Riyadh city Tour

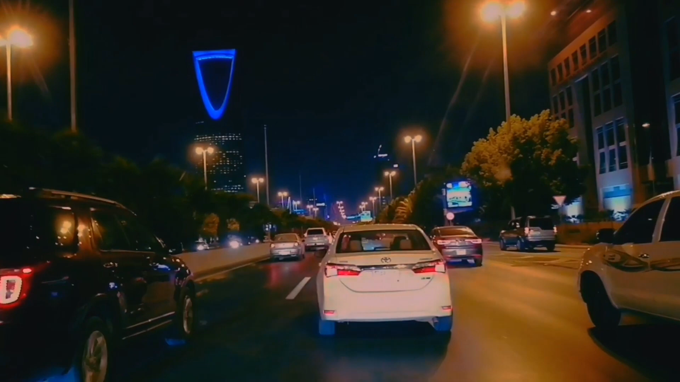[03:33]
कि खिंग्डोम्ड का ओनॉंध으 की पूरे जहांसे आप रियाथ के अंदर कंता इक दिखाए देता है काफी उची इमारत है गईज जैसे के
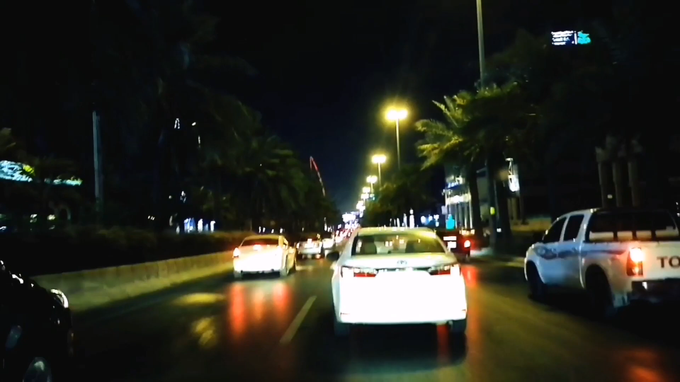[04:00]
अंदर आ चुके हैं तो यहां पर लाइटे का खूब सुरत जगह बहुत अच्छी है गाईज अब अंदर जाओगे ना कंपोडर मार्केट से अंदर को निकल के जाओगे तो वहां पर भी बहुत अच्छा लगती है लाइटे जो है लोक कि अचीं हो तो पतंब �Today कि अच्छा एंघ